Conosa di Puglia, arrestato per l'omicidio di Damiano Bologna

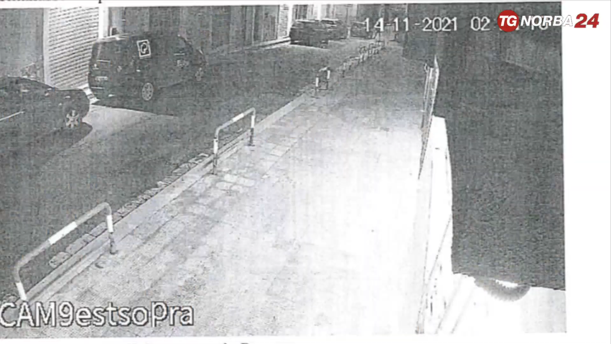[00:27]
Fondamentali le dichiarazioni della donna, ma anche le immagini delle telecamere di videosorveglianza della zona che immortalano due
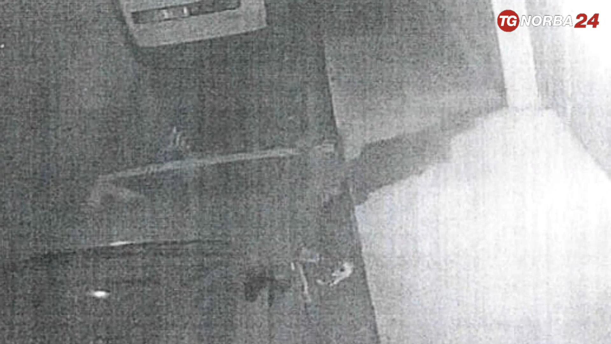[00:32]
persone litigare animatamente e una di queste è finire rovinosamente a terra tra via Rovetta all'angolo con via Giuliani, poco lontano dal luogo in cui sarebbe iniziata la discussione.